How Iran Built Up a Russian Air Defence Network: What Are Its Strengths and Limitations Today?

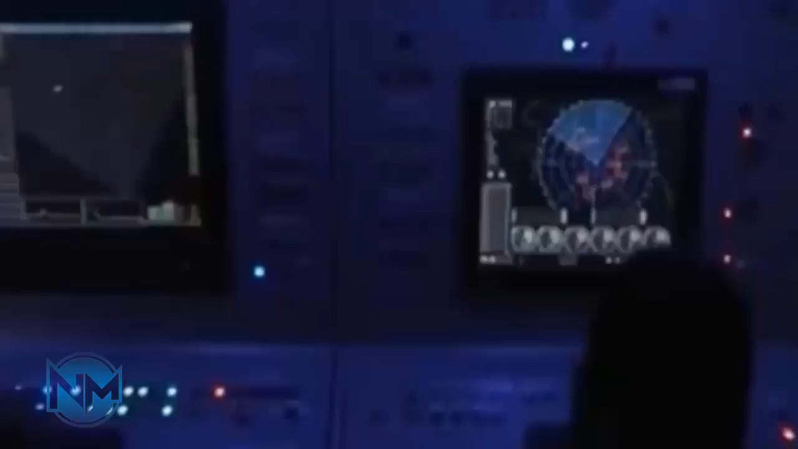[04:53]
that iran had acquired the rezonans nay long-range
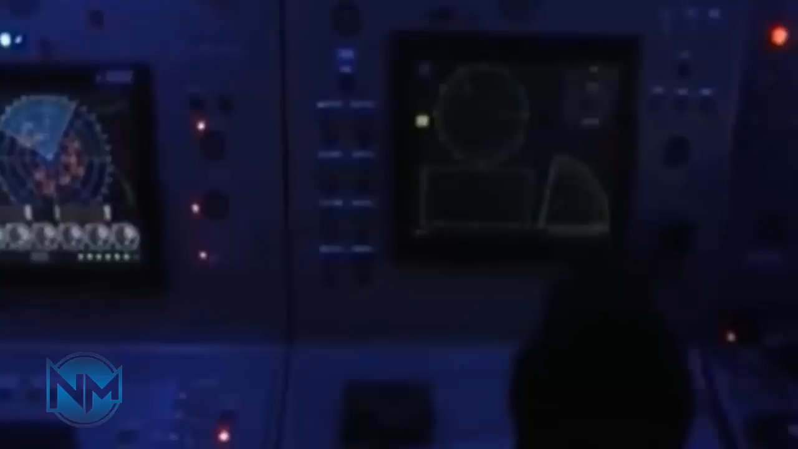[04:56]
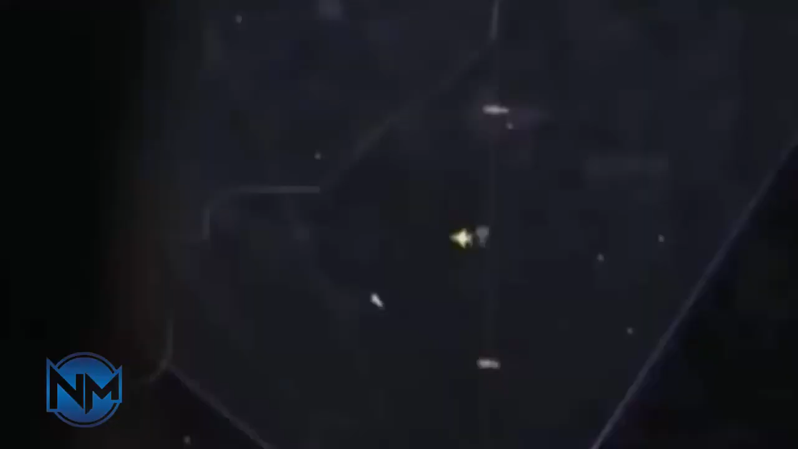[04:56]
radar system which provided situational awareness over much wider areas than any other radar system in the country